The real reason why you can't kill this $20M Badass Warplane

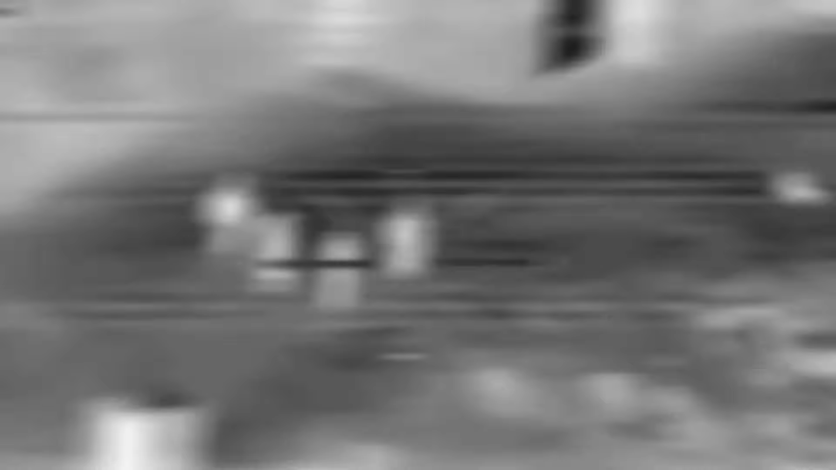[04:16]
A-10 pilots have night vision capabilities, enabling them to conduct missions in all conditions, even after dark.